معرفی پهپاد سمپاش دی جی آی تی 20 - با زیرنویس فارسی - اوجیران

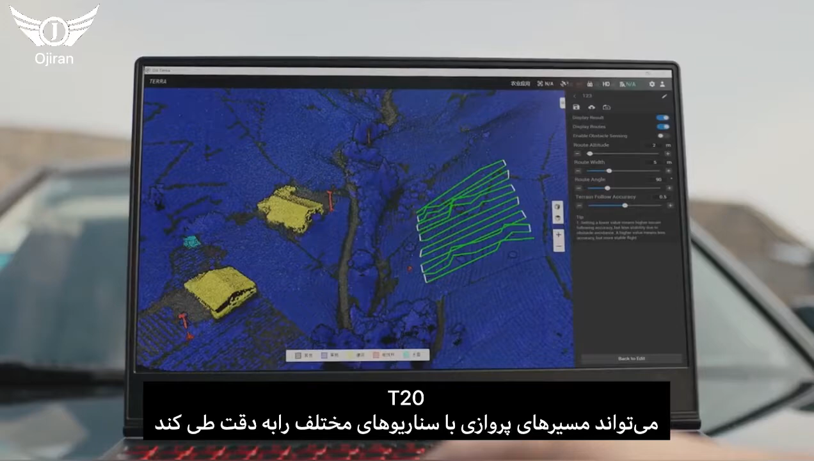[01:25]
T20 is capable of flying precisely among flight paths on multiple application scenarios.